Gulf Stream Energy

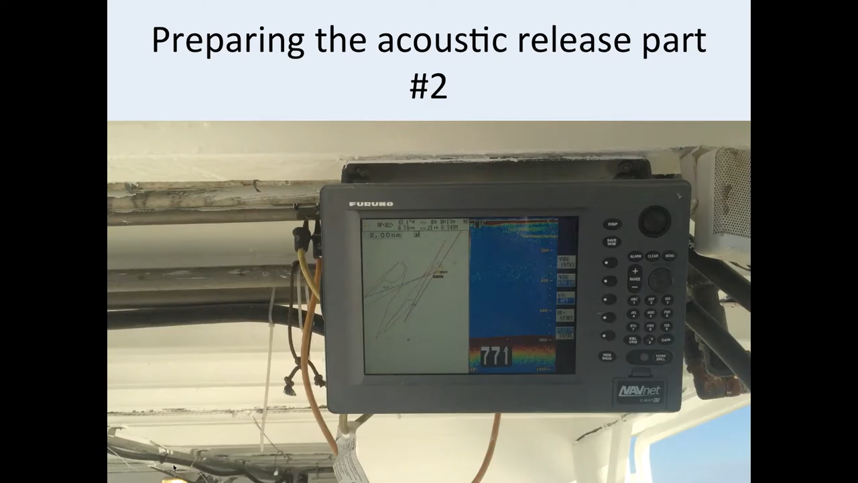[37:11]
You can see right in here there's a line going out. And I'll show you another picture of this. And then there it is rigged and so now it's going overboard.
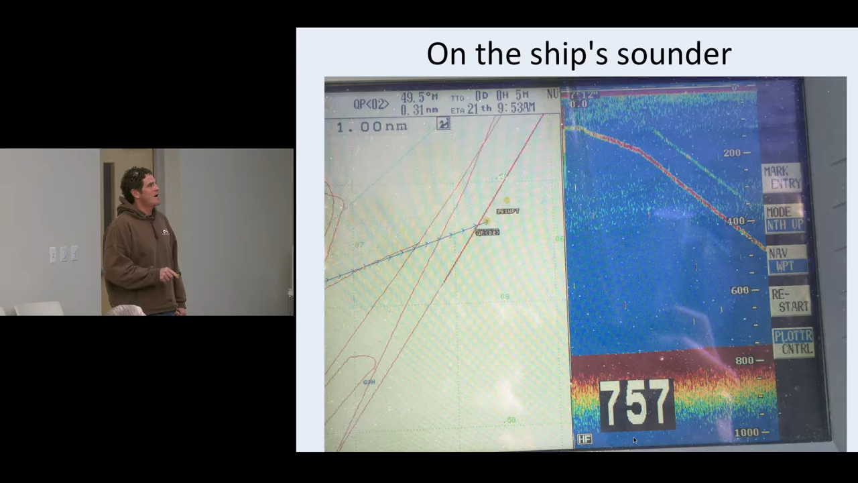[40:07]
This is where the pod was that we recovered. It wasn't exactly where we wanted. So we, the Gulf Stream was screaming this way.